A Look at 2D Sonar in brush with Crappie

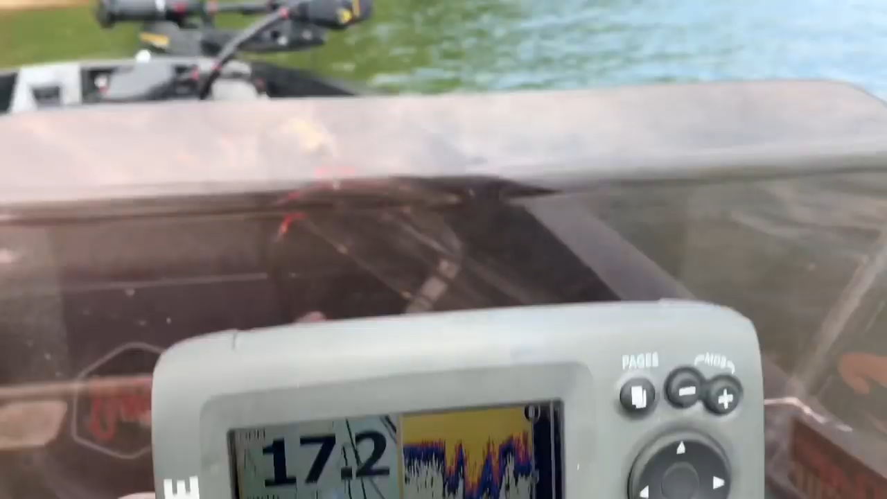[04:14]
I think I finally see the marker up there.
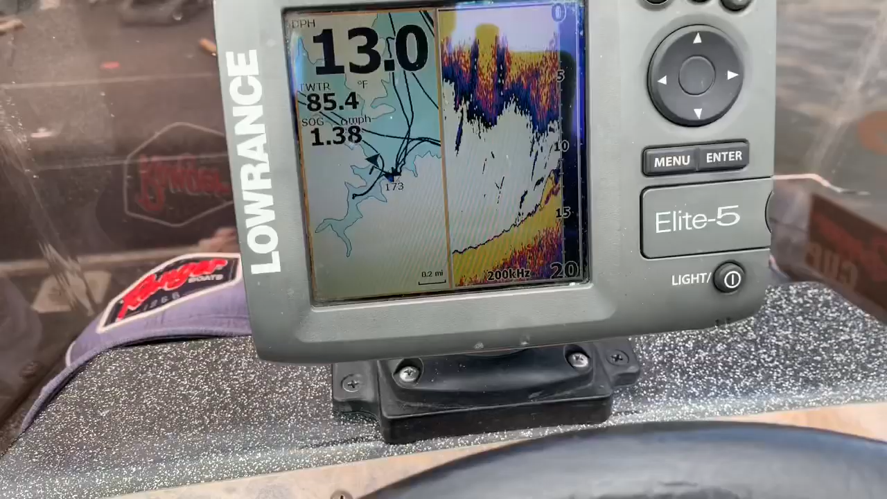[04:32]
On screen: water 85.4°F, speed 1.38 mph
See that? Just on the corner where it's coming up real quick.
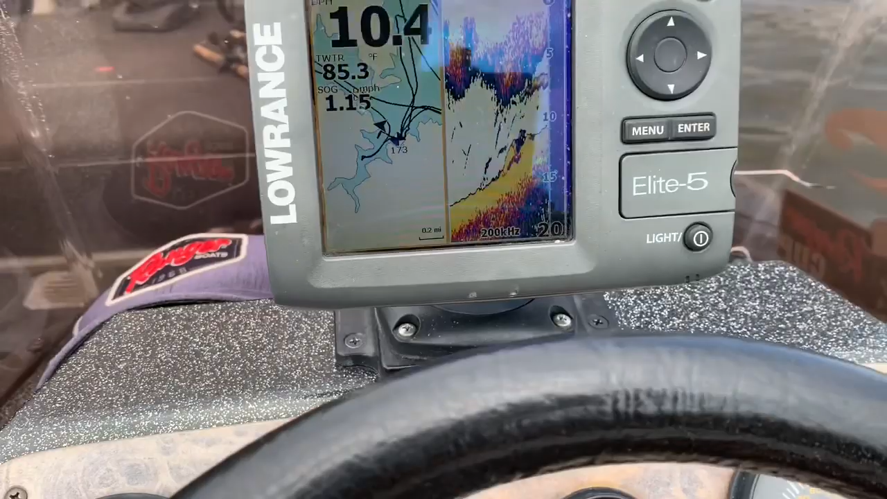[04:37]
On screen: water 85.3°F, speed 1.15 mph
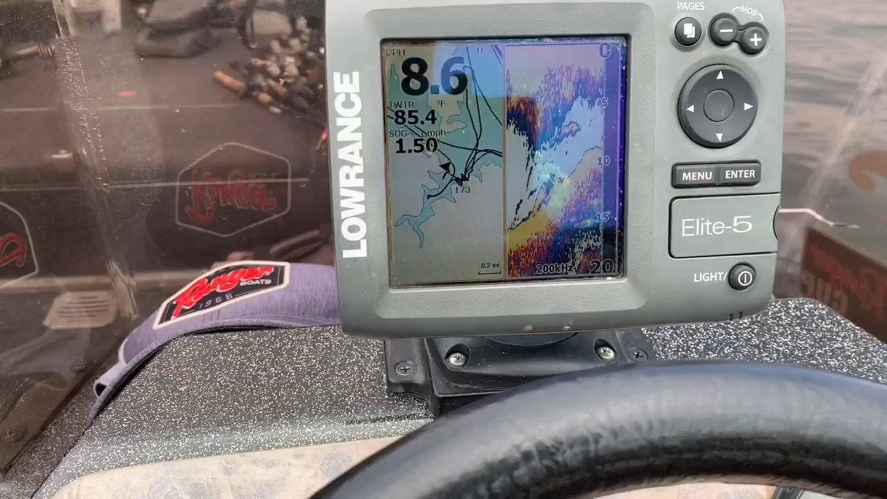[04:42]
On screen: water 85.4°F, speed 1.50 mph
Really nothing on the marker itself.
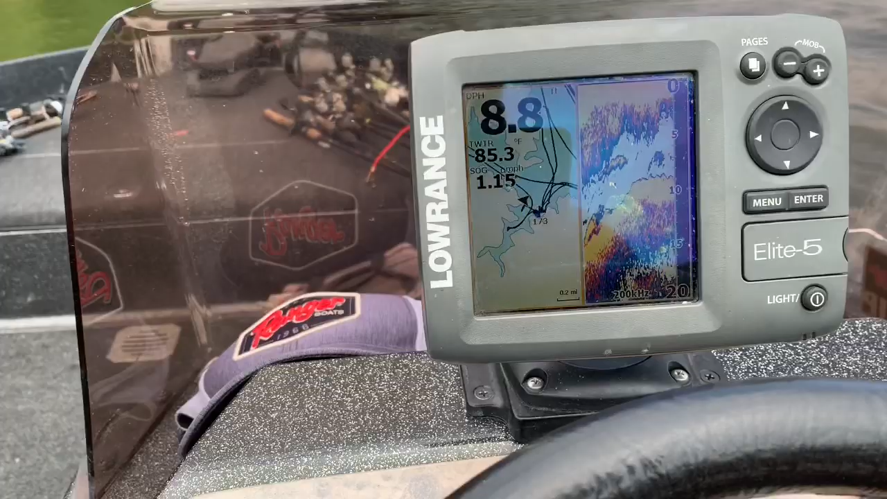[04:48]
On screen: water 85.3°F
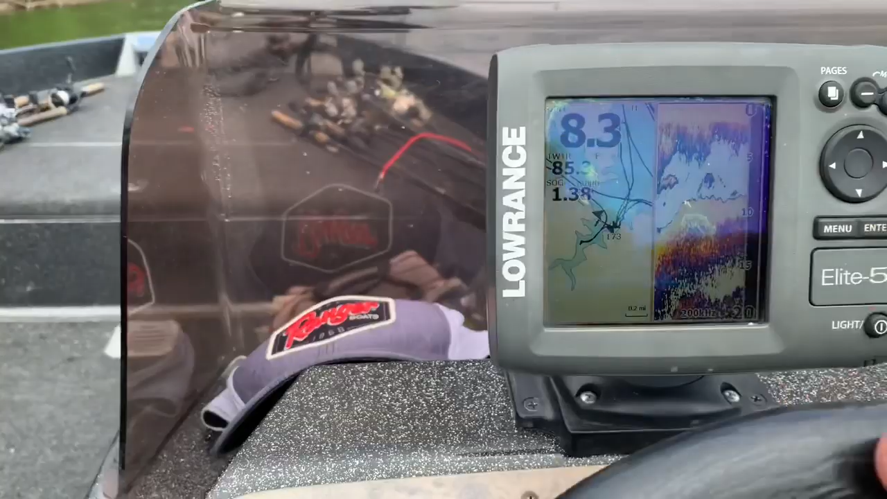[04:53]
Almost all the way up to eight foot of water.
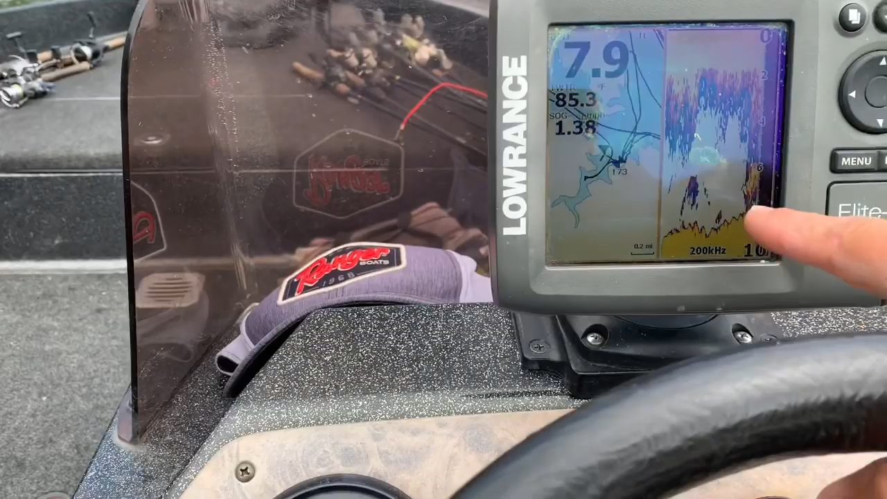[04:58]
There's some brush or something up here in seven foot of water, but it's way too shallow.
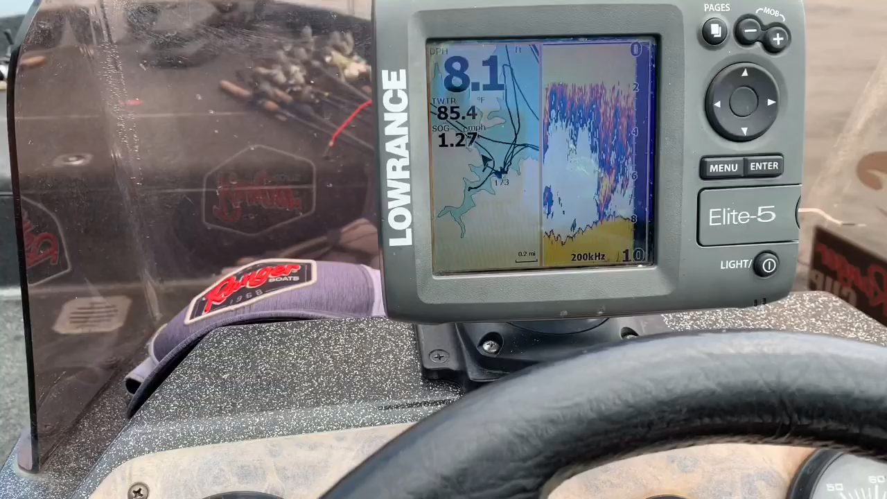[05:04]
That's a good old spot for a pasty lay.
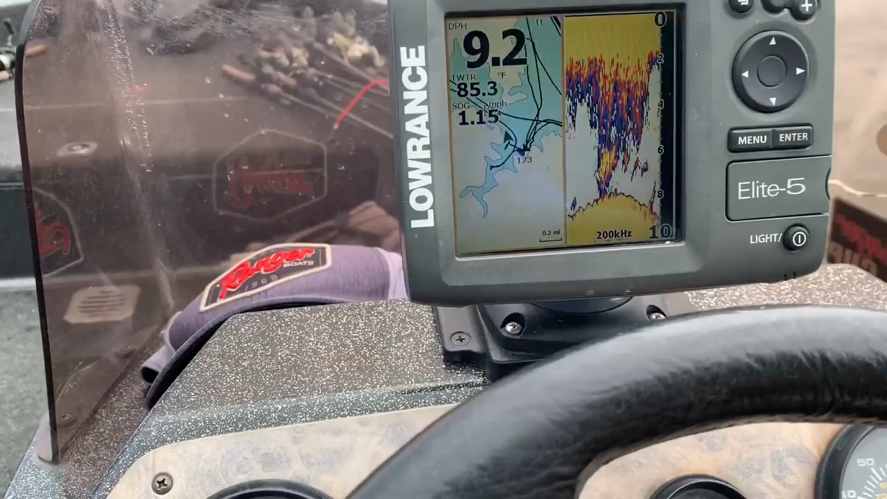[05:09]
On screen: water 85.3°F, speed 1.15 mph
On the other side there's the marker right over there.
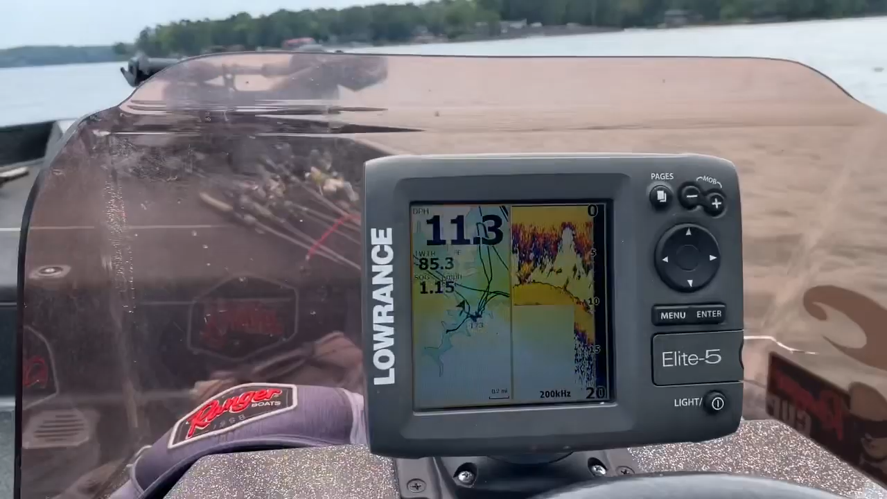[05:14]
See, I fell off of it.
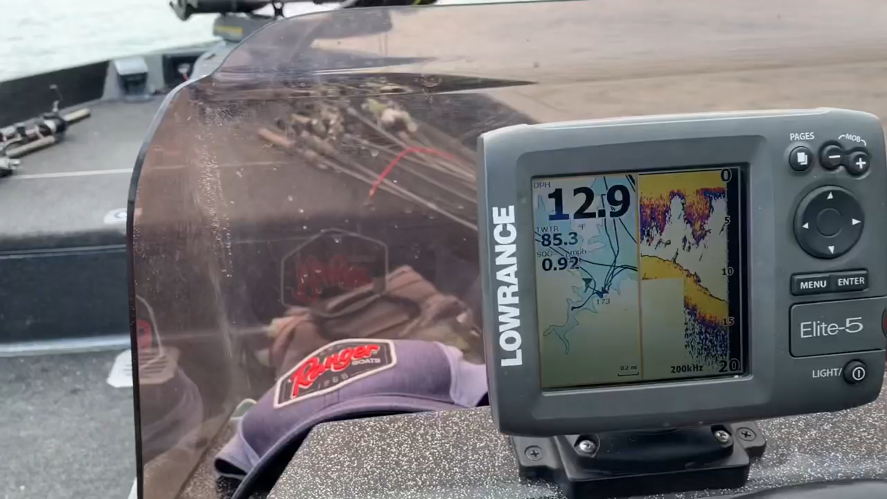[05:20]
I'll watch it come back up when I can get over here on top of it. Well, that old motor.
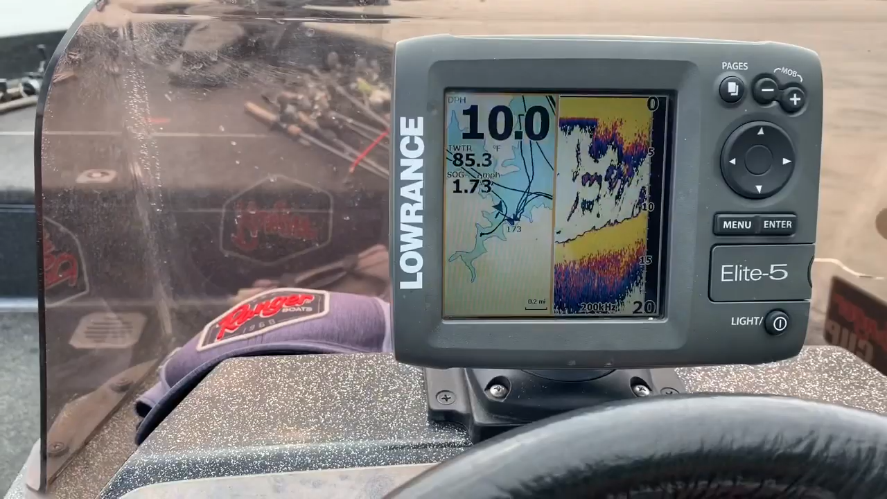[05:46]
On screen: water 85.3°F, speed 1.73 mph
So, the marker's sitting on just a little something it looks like right on top of that tip of that point.
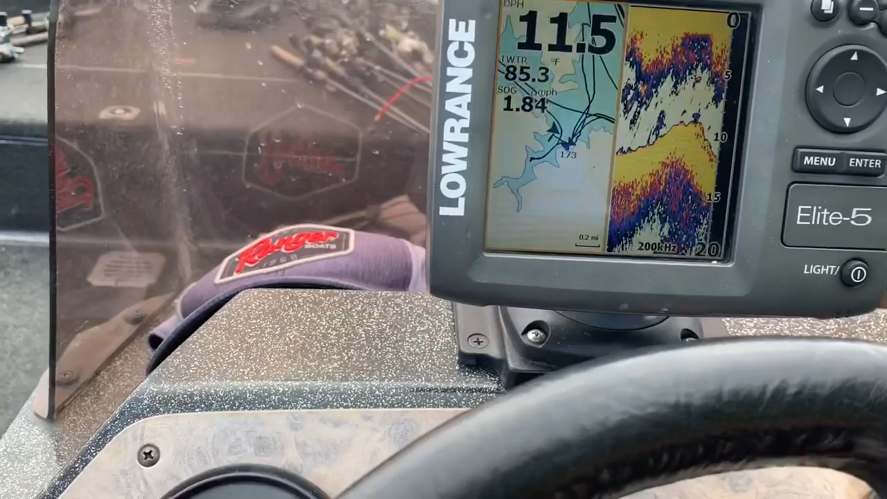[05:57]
On screen: water 85.3°F, speed 1.84 mph
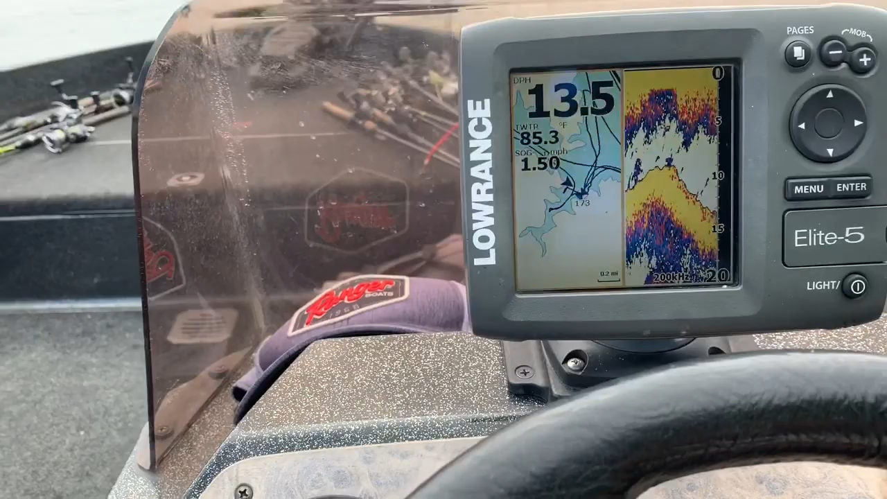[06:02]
I thought it was some brush on past it when I made a turn a while ago.
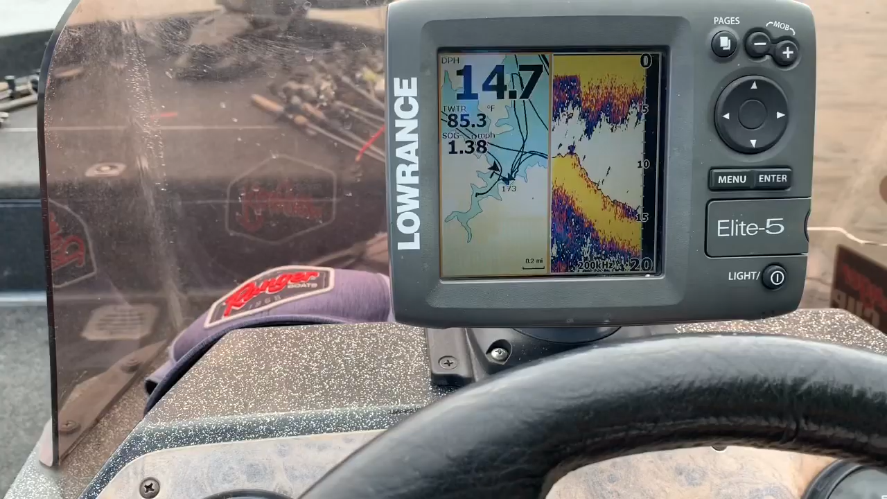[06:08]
On screen: water 85.3°F, speed 1.38 mph
Right about in here. But I don't see it now.
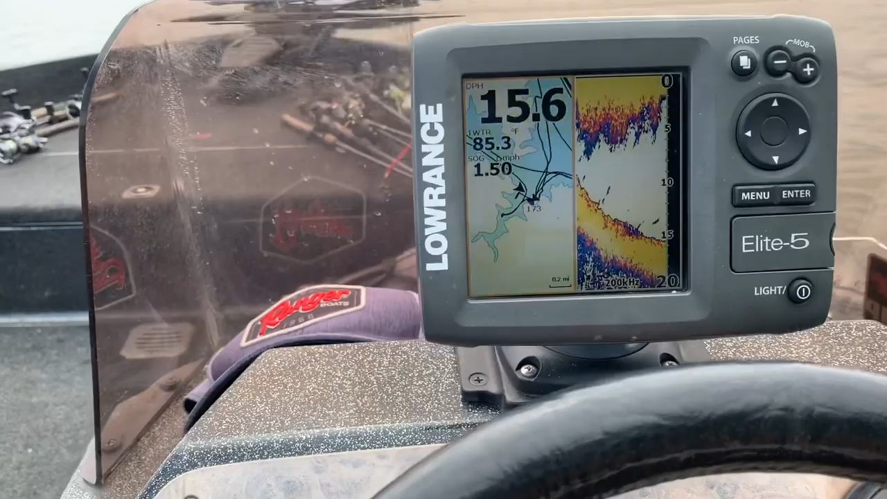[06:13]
On screen: water 85.3°F, speed 1.50 mph
I'll come up on one of these fish buoys. You can't see it. It's right in front of the trolling motor. It's just fish. It is some brush or something on it, so let's look.